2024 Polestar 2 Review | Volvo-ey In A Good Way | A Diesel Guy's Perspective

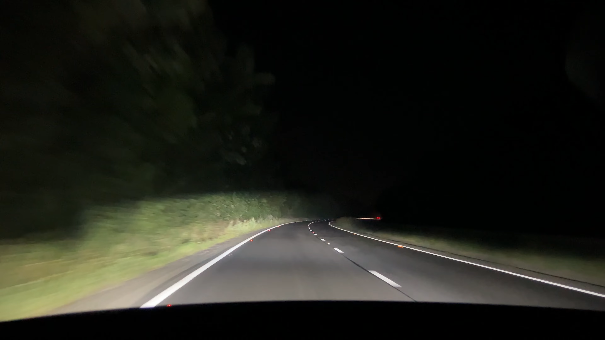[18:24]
And the Polestar wasn't done impressing me yet. On our early morning cruise back to the airport, we got a demo of the Matrix LED headlights in action, carving chunks of darkness out for other road users. Pretty awesome. This technology has obviously been around for a while now, but it seemed to work really well on the Polestar, and it's quite impressive that it's available on a car at this relatively modest price point. So, although it's definitely not perfect, the Polestar 2 has given me hope for the future of cars.